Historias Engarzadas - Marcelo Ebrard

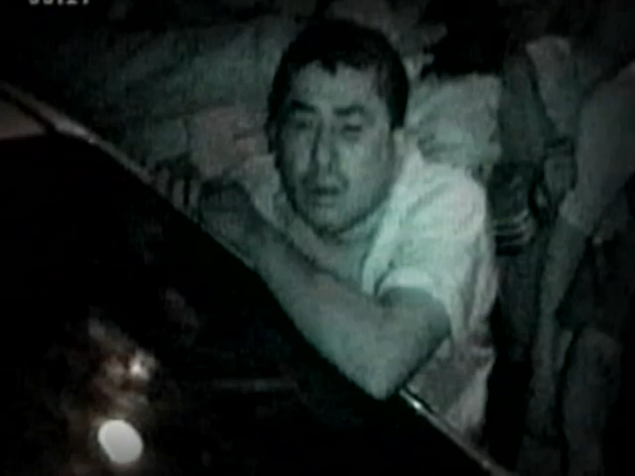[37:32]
donde fueron linchados 3 agentes de la Policía Federal Preventiva por pobladores de San Juan Ixtayopan.